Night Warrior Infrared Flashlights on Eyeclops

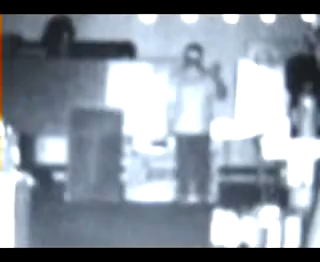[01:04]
That's with one flashlight. Turning on another flashlight. See how it's double glare? Now, with the two flashlights on, it looks like it's glared like this, but your eye can compensate easily, whereas this video camera can't.